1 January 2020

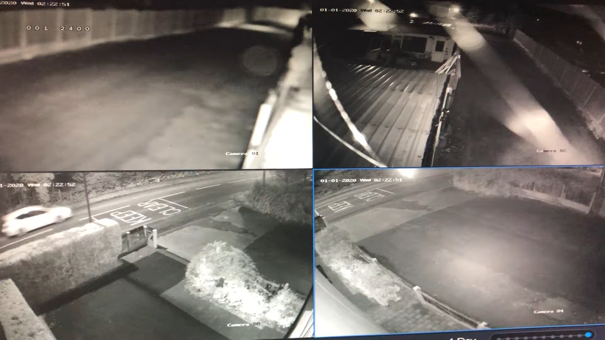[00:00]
I'm so... last night 2.26 I looked at my camera I heard something no this is my neighbor coming in I looked at the cameras last night heard plenty but I didn't see anything here's my neighbor coming in at half past two which was fine